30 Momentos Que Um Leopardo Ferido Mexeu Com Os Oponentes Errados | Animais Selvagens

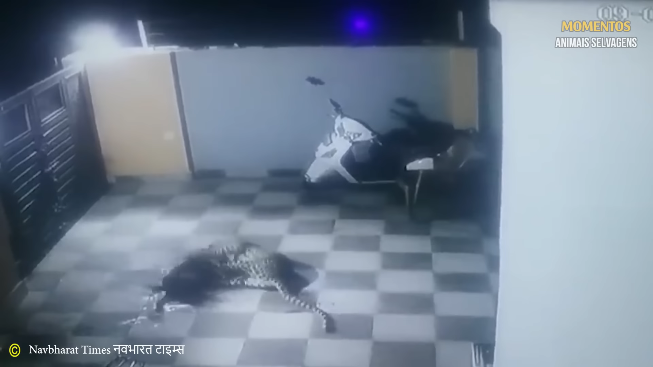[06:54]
que acontecem com frequência. Como você pode ver, o leopardo salta graciosamente por cima do muro e ataca o cachorro.
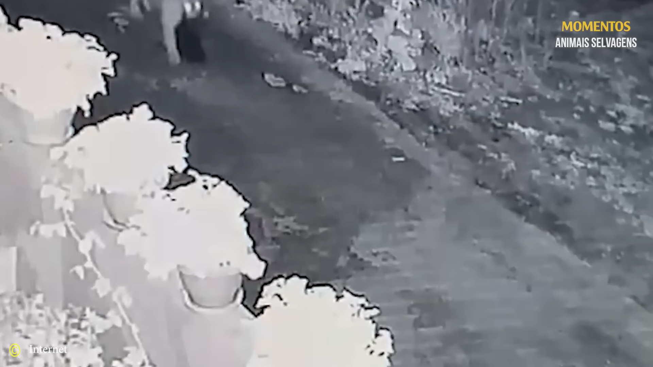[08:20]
O leopardo move sua presa para seu abrigo escondido e desfruta da refeição.
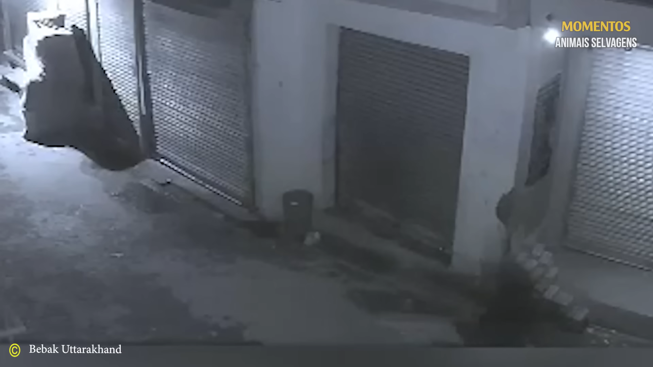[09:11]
Após um minuto de luta, ambos cessam a batalha e fogem. Talvez o leopardo tenha sido descoberto.
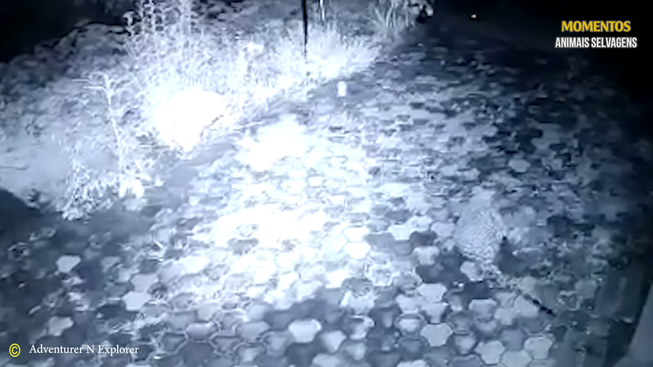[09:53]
Ambos se envolvem em uma luta caótica e depois desaparecem atrás dos arbustos. Um cachorro de estimação chamado Tommy está dormindo
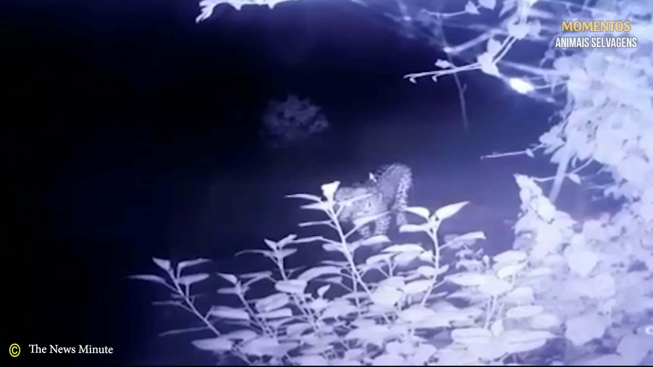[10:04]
dentro de casa quando de repente é atacado por um leopardo. O cachorro é rapidamente capturado e levado embora.